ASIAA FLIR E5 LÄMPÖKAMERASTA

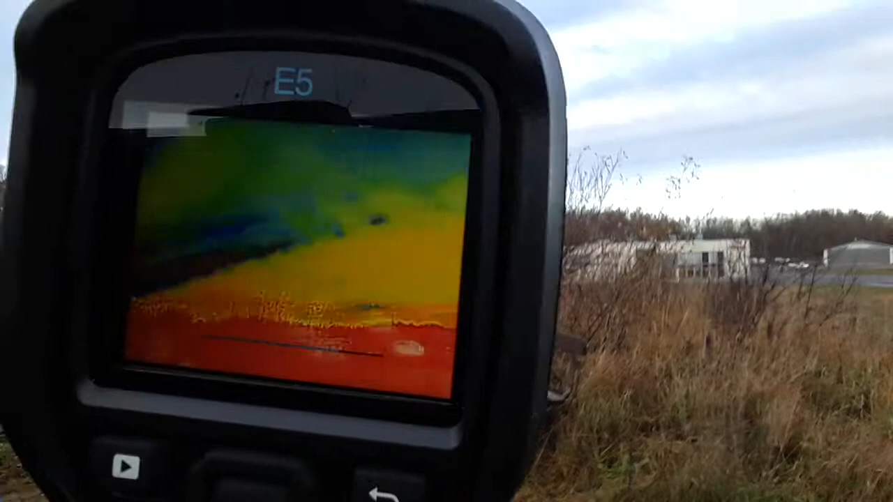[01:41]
Nyt alkaa näkymään Mä en tiedä näkyykö se siihen Noin Eli nyt näkyy lämpökameran kuvaa siinä Vähän aikaa kestää, että se lämpii Tuo kamera Ja tämähän on sitten tarkoitettu Niinku justiin noitten lattialämmitystä Ja Sähkökaappien esimerkiksi Sähköjohtojen tarkastamiseen hyvä laite Näkee onko siellä lämpöä ja muita
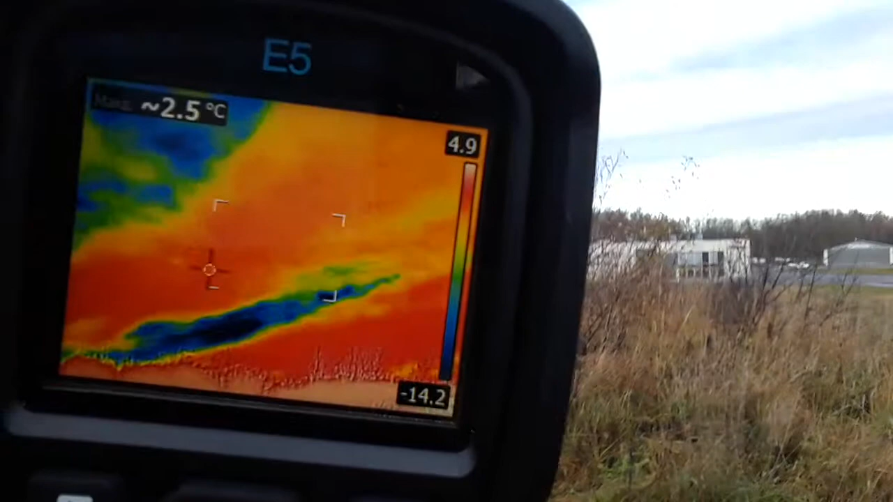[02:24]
Hehkuuko langat punaisena tai mitään muuta Täällähän näkee hyvin sen Ja sittenhän tässä oli tota niin Nyt se etsii sen lämpimemmän pisteen automaattisesti Siinä on toi asetus päällä Nyt se kalibroi
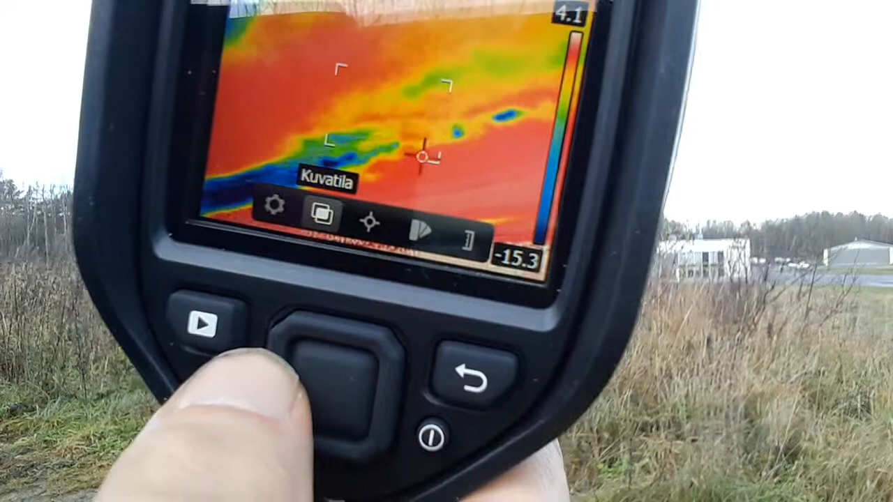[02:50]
Täältä pystyy kattoo Tuossa on kuvaustila